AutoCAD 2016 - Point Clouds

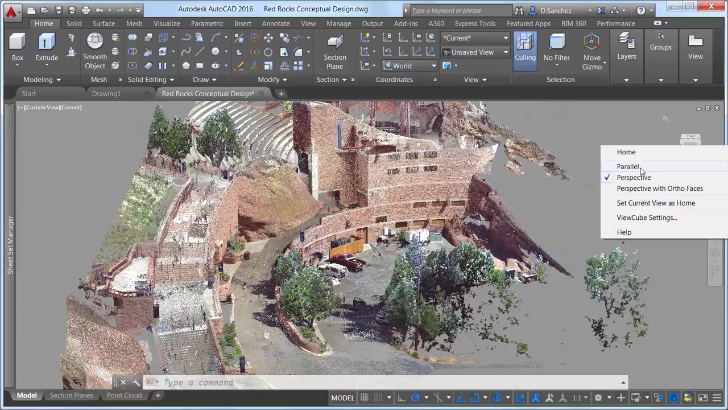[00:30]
for example, you might want to crop out everything except the stage, so you can focus on stage renovations. Later, however, you might want to focus on designs for a different part of the project, such as the dressing rooms in the South Tower.
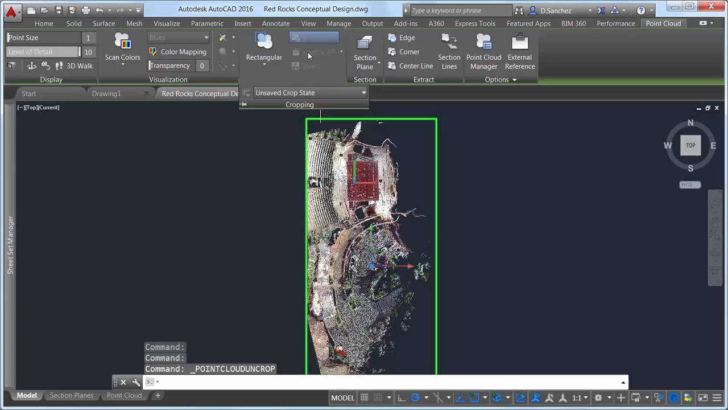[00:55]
Crop states maintain the cropping boundary of the point cloud,
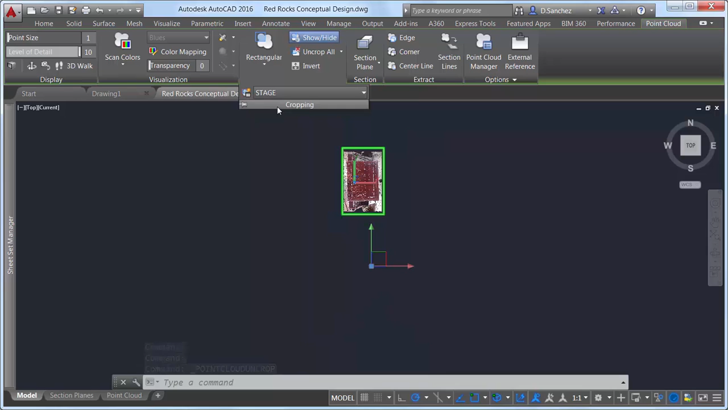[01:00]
as well as the visibility of scans and regions that are displayed in the Point Cloud Manager when the crop state is created. Point clouds now support section planes.
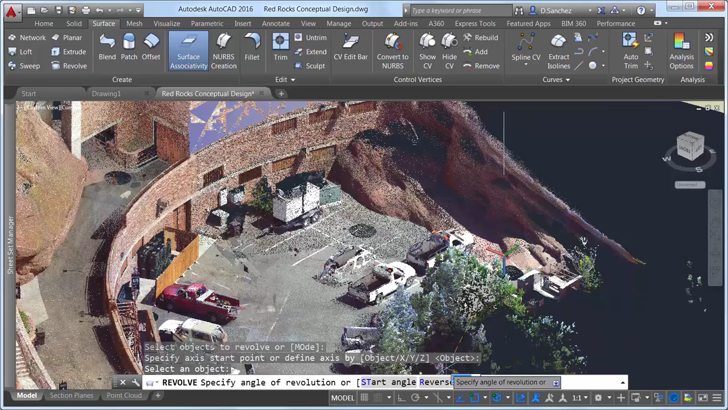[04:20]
The powerful combination of robust Point Cloud and 3D modeling functionality in